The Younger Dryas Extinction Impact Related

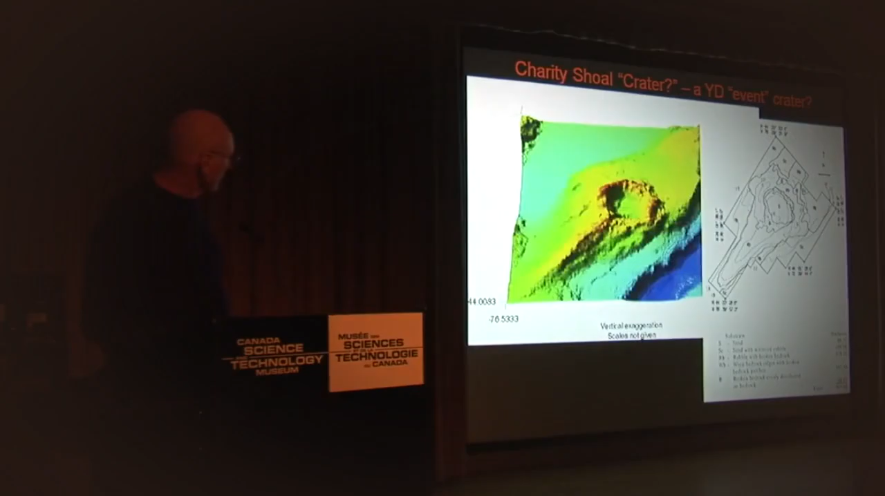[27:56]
Uh, this is a, uh, uh, an example of Charity Shoal underwater, one kilometer across. That's, uh, that's the, uh, the width here.